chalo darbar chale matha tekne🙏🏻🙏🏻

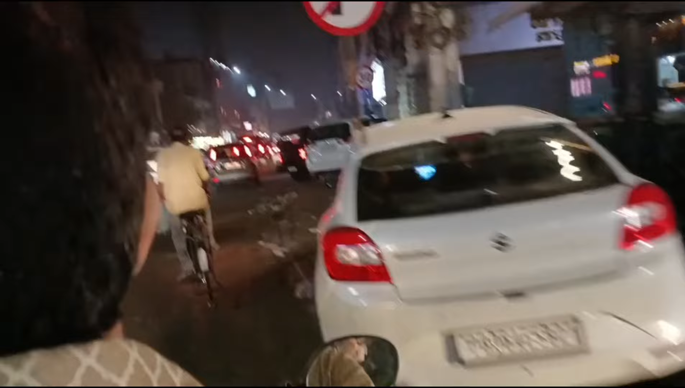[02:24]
हम पहले लेट हो गए हैं और ऊपर से रास्ते में कितना क्राउड है, पता नहीं कितने बजे पहुंचेंगे, अब क्राउड ही बहुत है रास्ते में।